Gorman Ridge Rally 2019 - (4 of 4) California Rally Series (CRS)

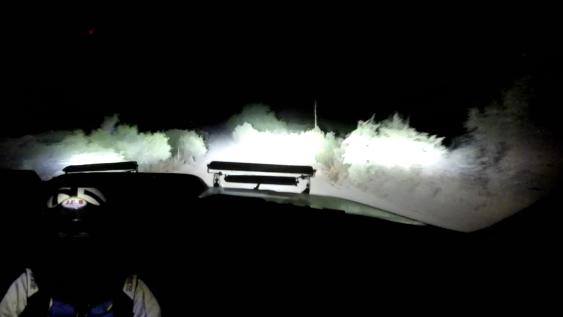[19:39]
Left six minus over crest. 100 over bumps.
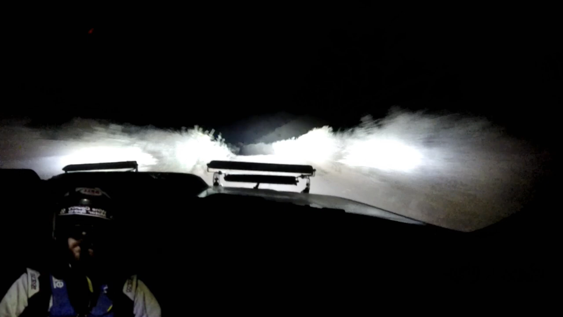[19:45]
Left three plus very long. 50.
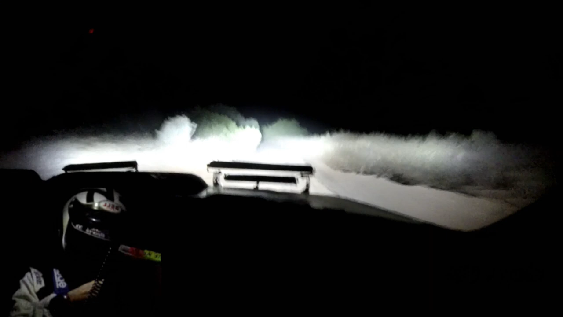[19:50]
Right five short over crest over bumps. Okay. 80. Right four minus. Into left one plus long. Up. Into right three plus. Left two plus. Into right two plus. Into right two plus. Into right two plus. I was amazed at how bright these diode dynamic lights were.